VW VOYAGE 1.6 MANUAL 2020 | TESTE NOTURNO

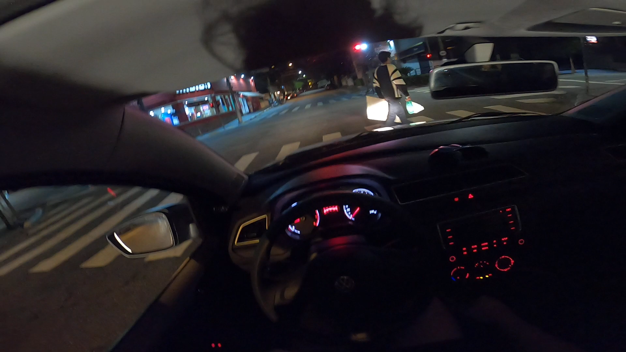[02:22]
Tenham sugestões aí de melhorar Sempre aceito dicas aí Mas vamos lá pessoal Falar do Voyage aqui Em breve A gente vai dar uma aceleradinha mais forte aqui E vamos sentir o desempenho do carro Me agrada esse painel aqui Comentando então o que é importante à noite O painel dele é bem legal Com fundo, iluminação branca assim E os detalhes em vermelho É bem simples Mas funciona muito bem
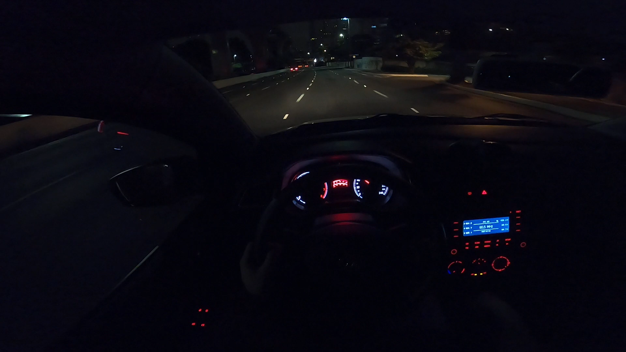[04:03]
Quarta Tudo sem trocar a embreagem Sem pisar na embreagem Quinta Foi Estamos indo em quinta Agora eu vou começar as reduções Para a quarta Foi fácil Ó, para a terceira
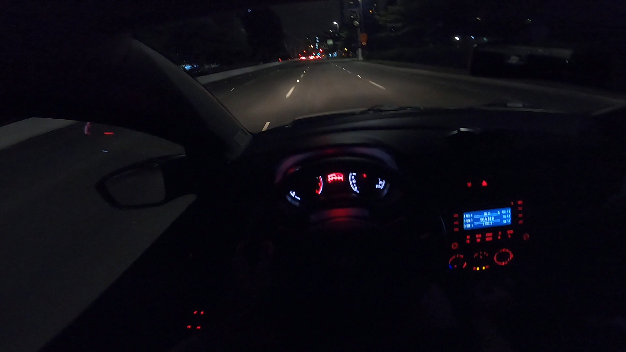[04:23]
Foi Deu uma raspadinha Deu um pouco rápido Para a segunda Ó, foi Encaixou perfeito Ó E agora, ó Que câmbio, pessoal Fantástico O carro pula um pouco Depois a gente Vocês vejam o vídeo lá De teste de estabilidade